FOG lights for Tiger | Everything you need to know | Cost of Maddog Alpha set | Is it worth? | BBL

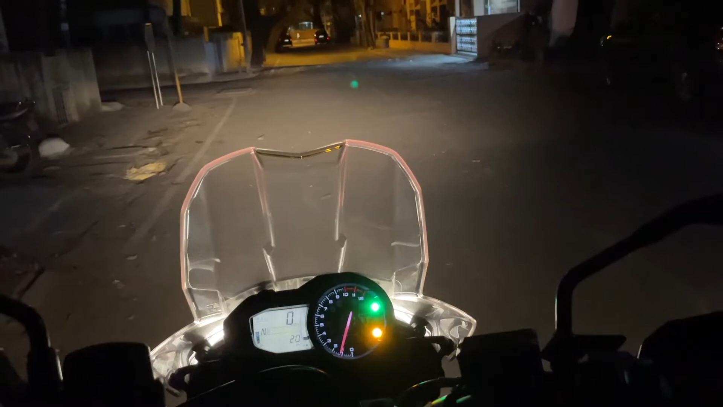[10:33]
uh it has so this is with the normal headlight this is with the high beam i'll switch off the high beam or in fact i'll keep the high beam this is the high beam now this is the throw it is so bright i don't think so the camera is doing justice but if you see this is the normal headlight with the high beam and this is the throw it is giving now oh